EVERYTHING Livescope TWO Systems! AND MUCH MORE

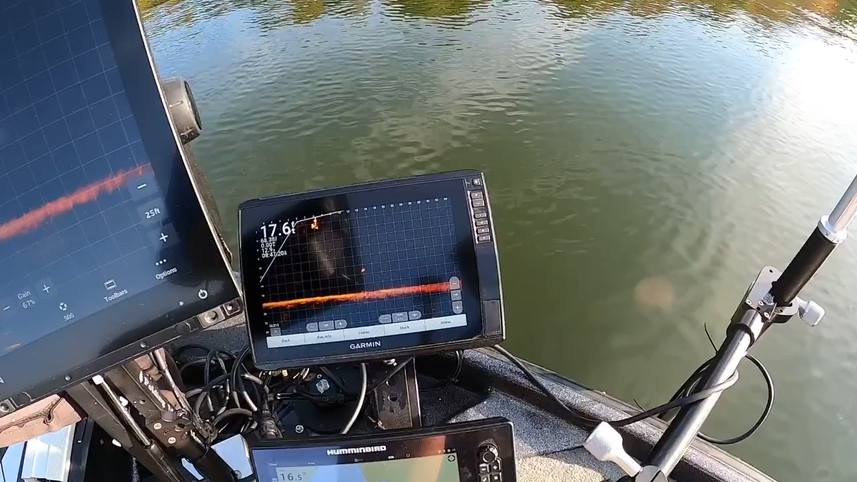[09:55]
so this is the you know the look of the whole system if you do not need and you want a big if
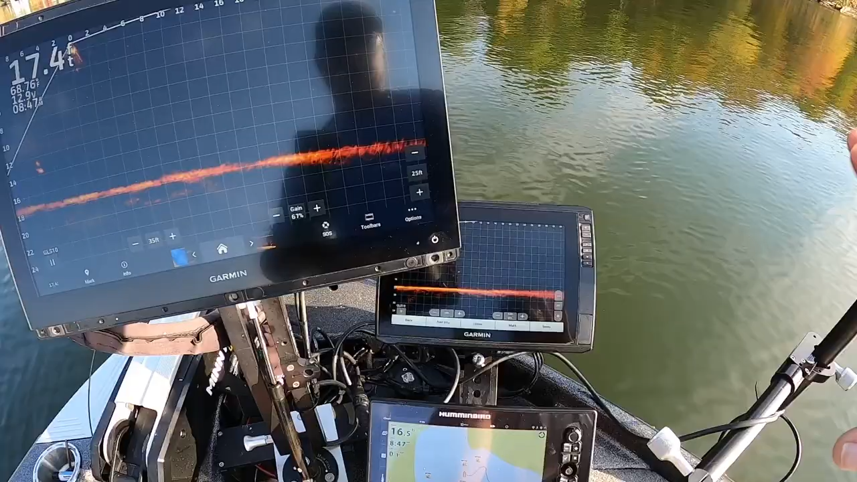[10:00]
you do not need to video your things i'm going to highly recommend the 126 sv don't forget about ptg